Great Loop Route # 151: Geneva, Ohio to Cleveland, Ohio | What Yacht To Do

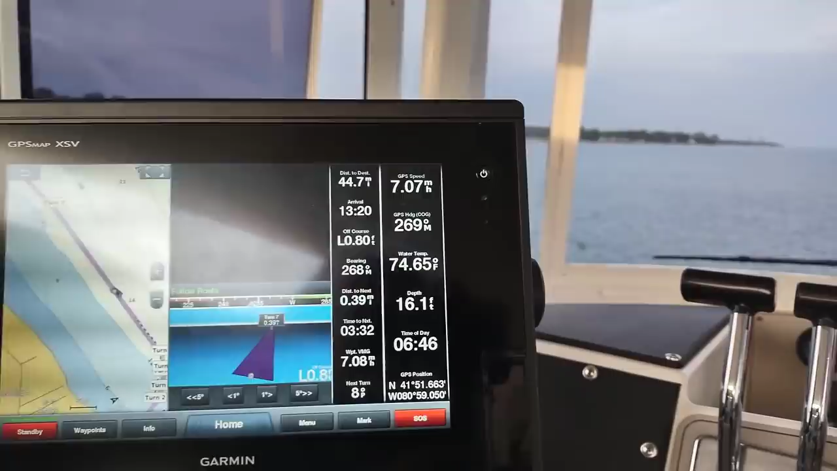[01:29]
On screen: depth 16.1 ft, water 74.65°F
like having that camera in the engine room and it flips over to the camera
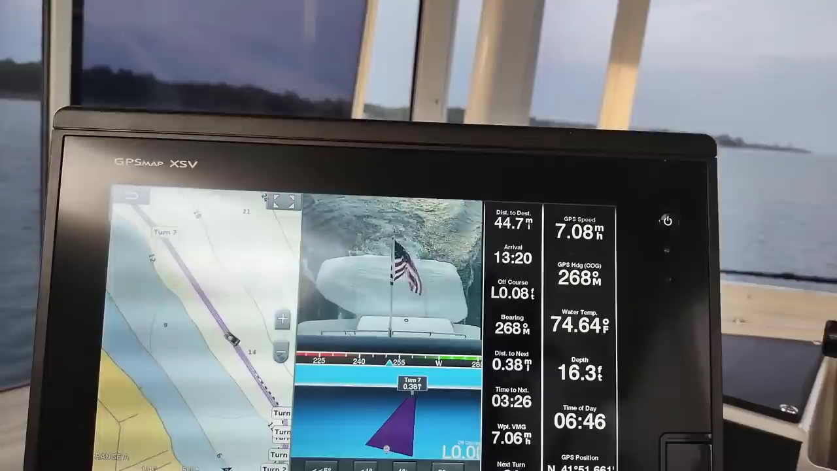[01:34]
On screen: depth 16.3 ft, water 74.64°F
on the dinghy so we can make sure that both of those are working as they should while